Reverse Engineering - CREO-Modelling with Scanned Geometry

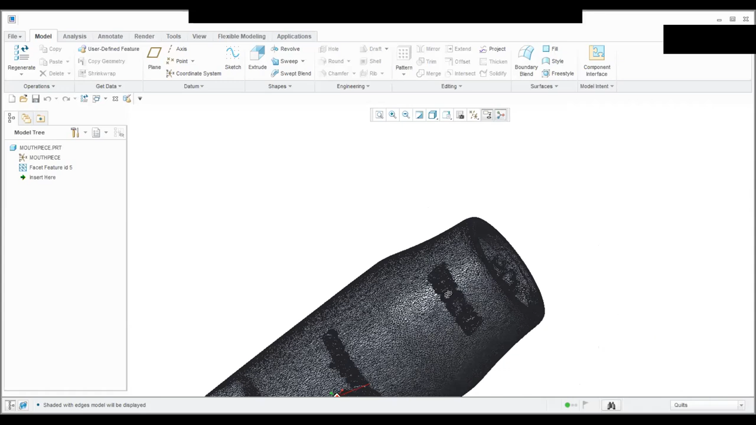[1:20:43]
initial axis what I can actually do is together with that table surface I can I can create my first datums and
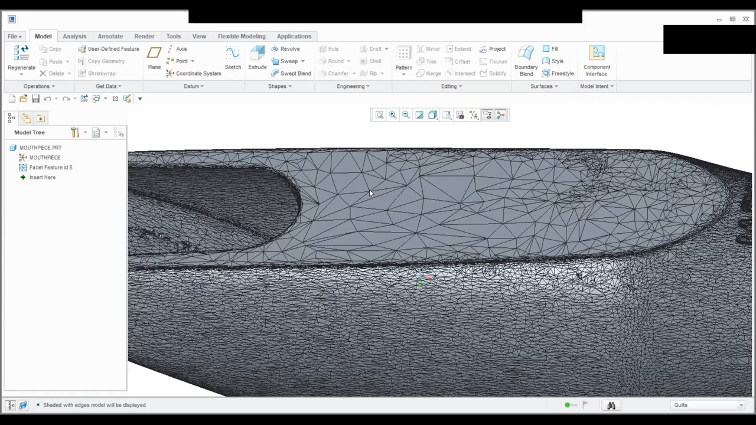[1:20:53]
I can pretty soon create a datum plane that represents
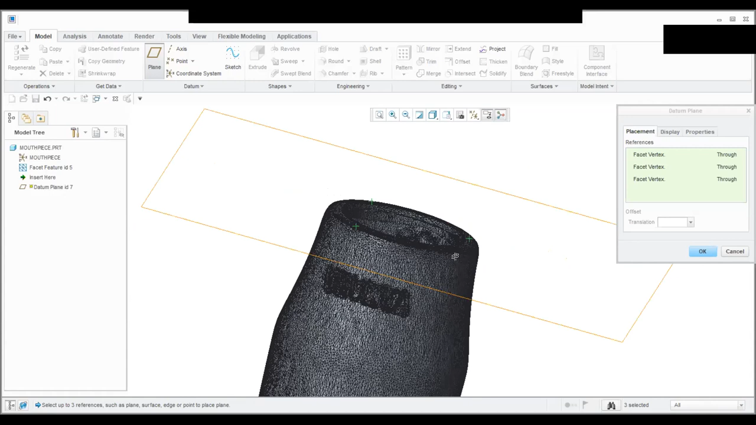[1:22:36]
so this one looks very much and it should be very close to what I'm looking at great so now I have a datum plane and as I said already in that datum plane I will create a sketch
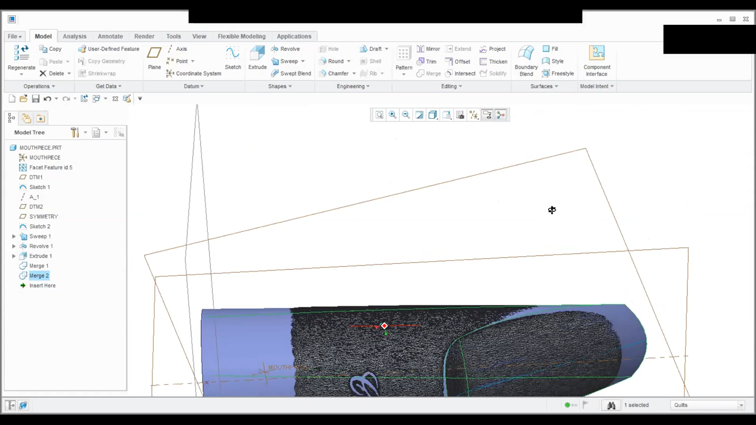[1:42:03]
my 3D geometry actually approximates that
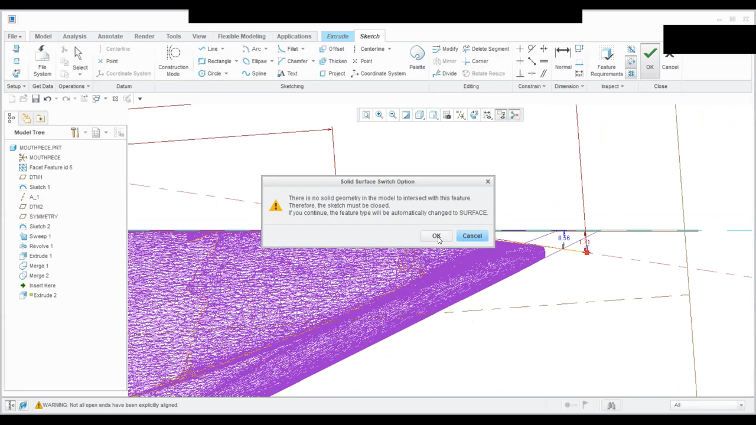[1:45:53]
yeah I want to have a surface
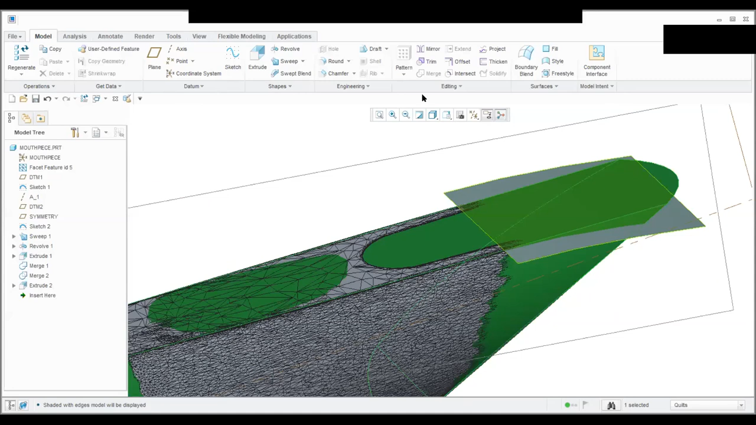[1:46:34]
merge this properly it seems to be working yeah see
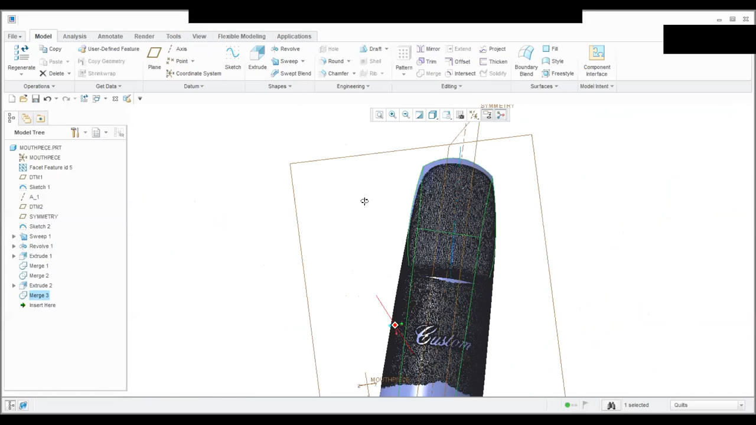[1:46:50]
see my symmetry is not 100% right
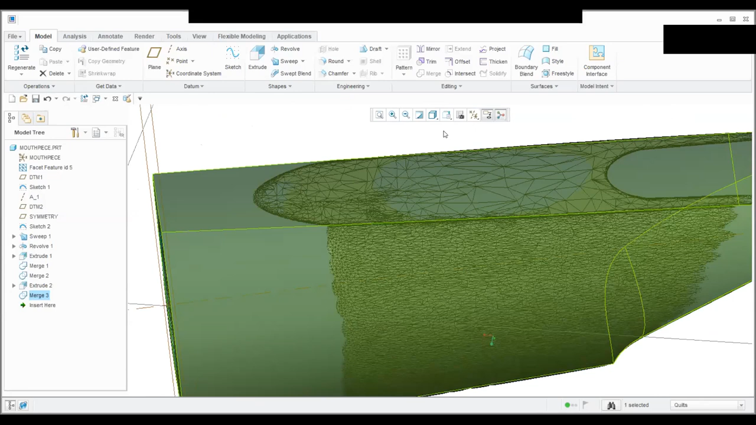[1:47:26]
and this is pretty close already you see how this blue patch here looks like a puddle of water on that surface and